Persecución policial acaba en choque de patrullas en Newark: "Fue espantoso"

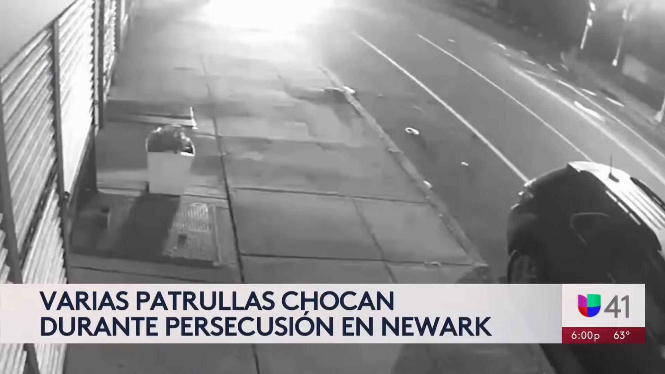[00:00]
Es el estruendo que retumbó en Newark en la madrugada de este lunes. Una patrulla de la policía de Bloomfield chocaba contra un vehículo en esta intersección de New Jersey.